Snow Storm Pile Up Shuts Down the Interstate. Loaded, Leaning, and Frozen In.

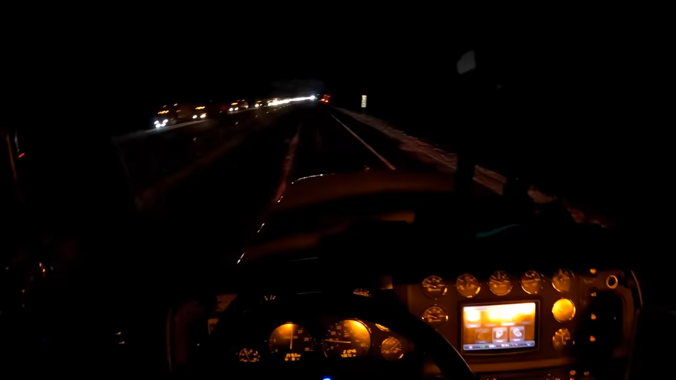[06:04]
Like it's going to be quite the challenge. Lieutenant with the Highway Patrol, we just stopped and talked with him, and the tires are off the ground on this truck, and it's loaded, leaning. Said they were going to need two trucks, so we happen to have two heavies with us. We'll get out and see what's going on here.
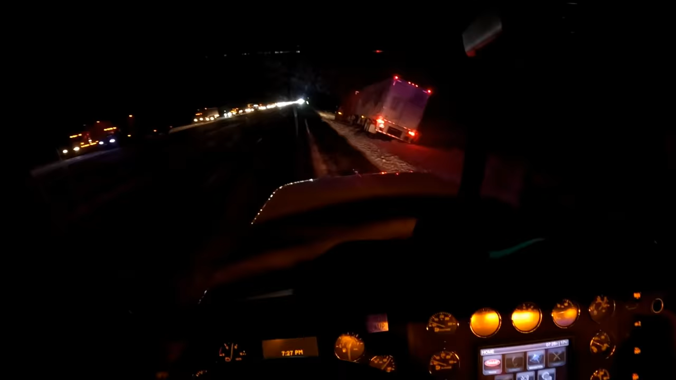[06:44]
Okay. Let's see what we got.